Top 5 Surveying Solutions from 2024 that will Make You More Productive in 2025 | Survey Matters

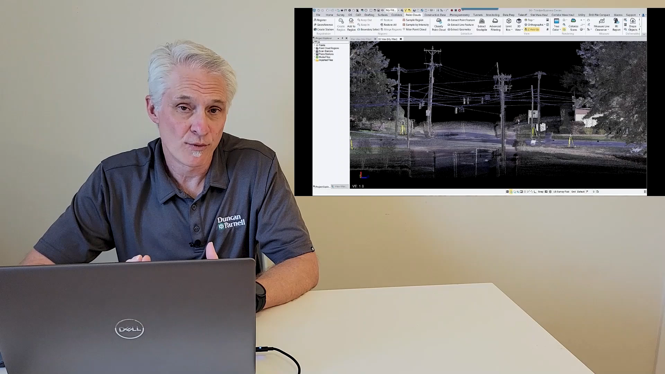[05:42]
So the fourth thing I want to talk to you guys about is Trimble Business Center and some of the advancements that were made in 2024 in TBC to help you going forward. One of the big ones is with point clouds and feature extraction, doing auto classification. Trimble has really been able to use the power of computing and machine learning and AI to be able to teach the software to extract more feature classes. So when you have large point cloud data sets, it's able to pull out more of those feature classifications automatically.
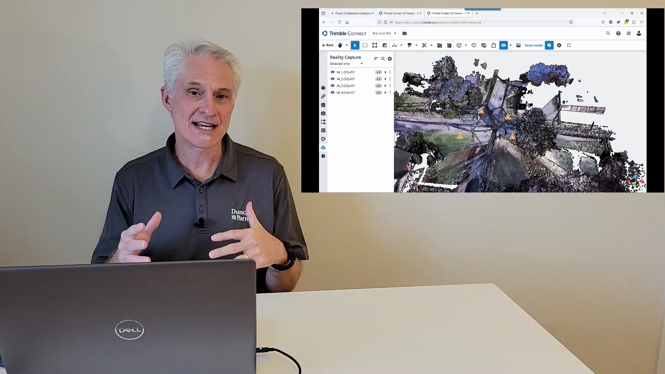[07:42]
And what Reality Capture does is allow you to share large data sets, specifically point cloud data, with customers very easily on the web. So, I did a video on this back in October when it came out.